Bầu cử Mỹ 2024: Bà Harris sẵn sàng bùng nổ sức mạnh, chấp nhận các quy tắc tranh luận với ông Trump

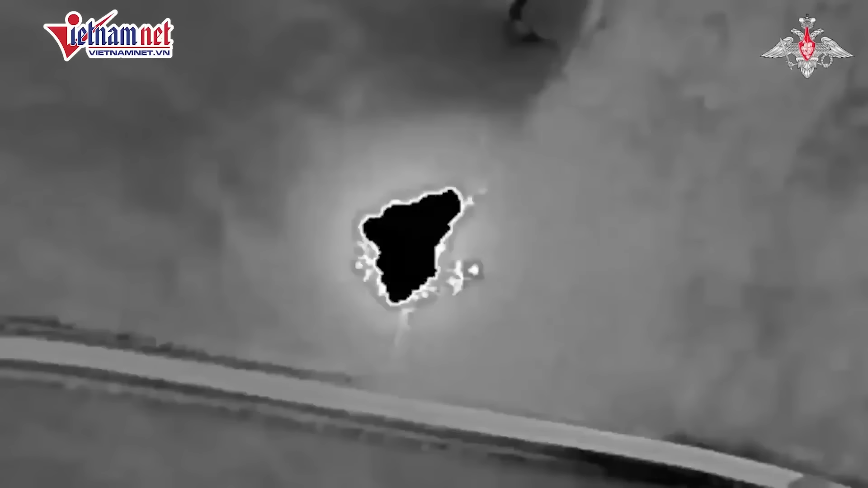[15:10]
di động do Mỹ sản xuất gần các làng Osuevka và Glivnoie ở vùng Sumy của Ukraine,